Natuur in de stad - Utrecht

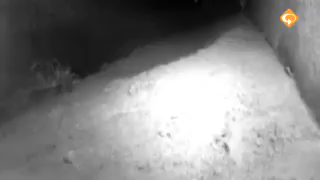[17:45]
Nou, ik kan hieraan zien dat dit heeft één nacht gelegen.
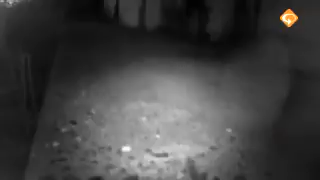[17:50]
Dat er vannacht activiteit is geweest van de lokale muizen.